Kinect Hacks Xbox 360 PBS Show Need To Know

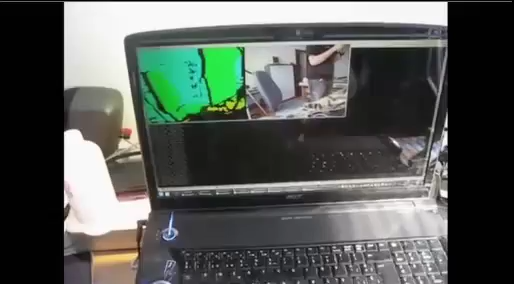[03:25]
So, the Kinect is like the holy grail of low cost 3D video. It is perfect for artists, engineers, roboticists, medical uses, everything.
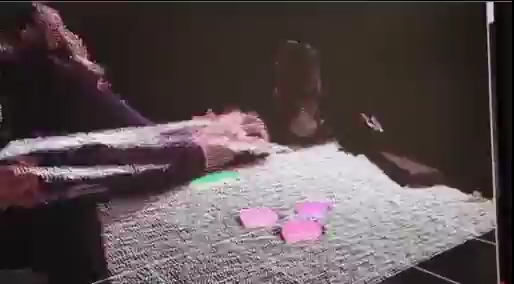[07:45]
Garrett is able to assign specific commands to these shapes for the computer to follow, in this case to play notes.